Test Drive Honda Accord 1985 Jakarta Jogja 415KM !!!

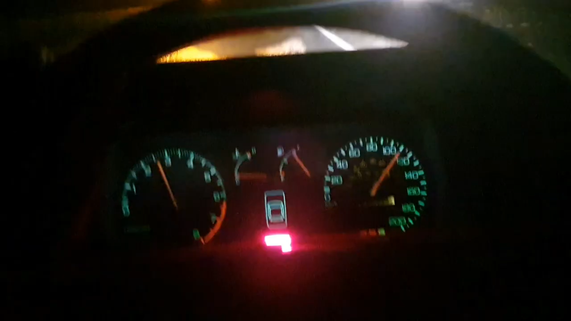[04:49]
Saat ini kita melaju di kecepatan 100 sampai 120.
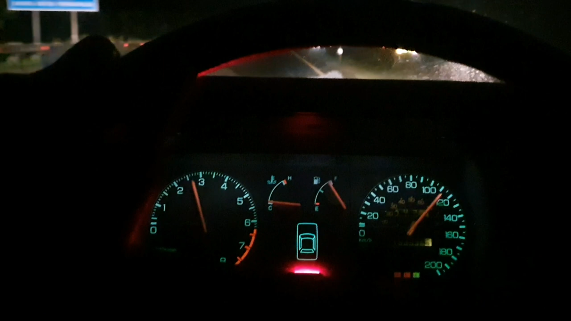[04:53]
Kondisi lalu lintasnya cukup lumayan sepi yang arah ke Jogja, cuman yang untuk arah ke Jakarta lumayan macet tadi.
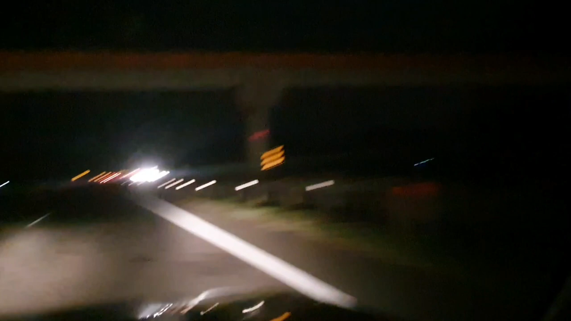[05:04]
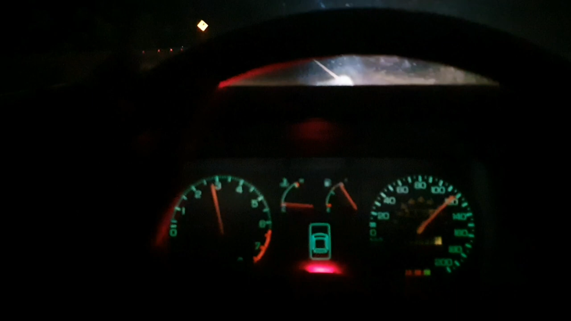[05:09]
Saat ini masih di daerah Subang dan kita coba di kecepatan 140 apakah masih bisa jalan.
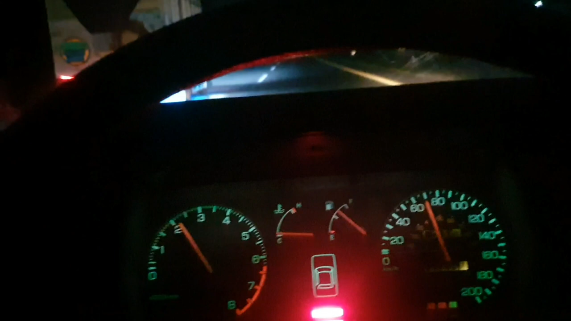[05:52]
Kita jalan lagi menuju ke Semarang, 2 jam lagi. Bismillahirrahmanirrahim. Kondisi semuanya normal, tanpa ada kendala.